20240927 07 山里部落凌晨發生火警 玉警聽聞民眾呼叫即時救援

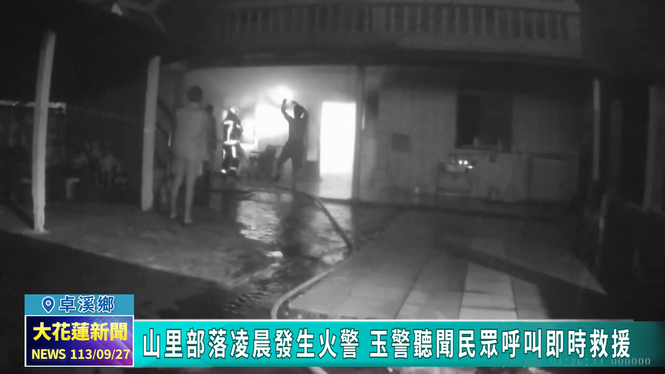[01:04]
主因為飲酒過量無法清楚地表達加上本身領有殘障手冊不良於心只能藉由吼叫來引起部落居民注意你在這裡面是燒什麼?
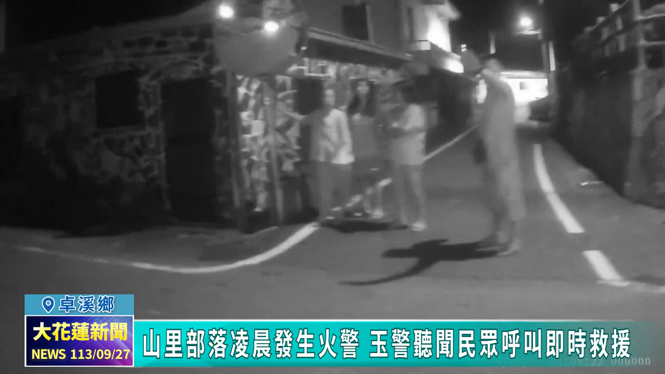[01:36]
我在四周居民已經紛紛外出尋找起火原因遠景見視火視已經逐
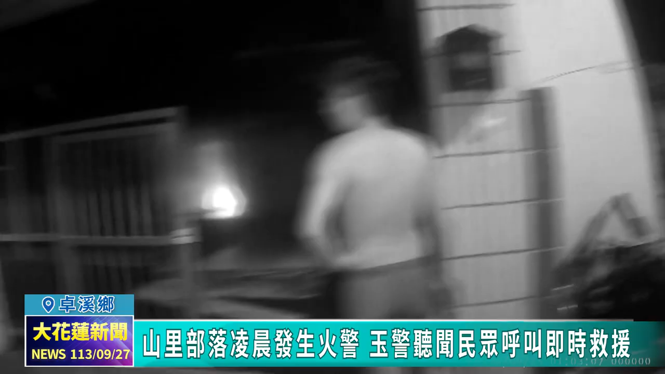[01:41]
漸燃起救聯繫消防人員到場隨後在現場疏散人群
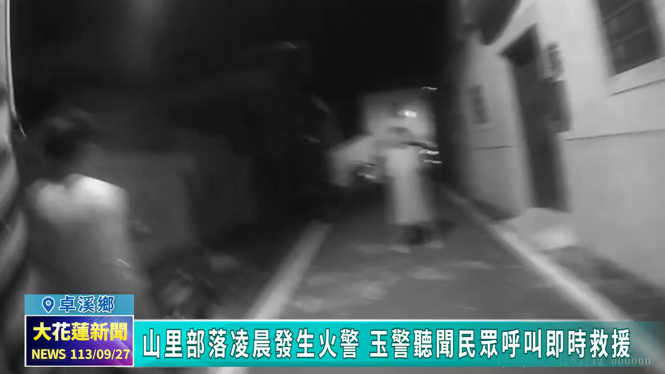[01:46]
以及執行教童數道有民眾大聲喊叫疑似在呼救疑似本人